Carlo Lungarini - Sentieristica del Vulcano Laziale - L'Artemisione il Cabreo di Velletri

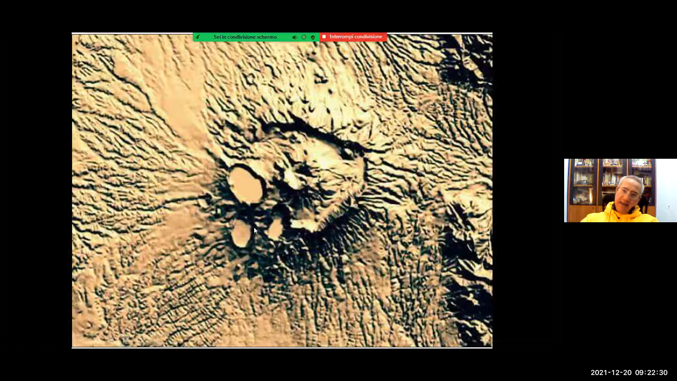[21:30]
artemisio ecco l'artemisio tuscolano la seconda fase e la terza fase è l'area dei laghi ecco l'artemisio la catena dell'artemisio questo tratto qui questo pezzetto qui della lunghezza di circa 12 chilometri ecco questa è una foto aerea del satellitare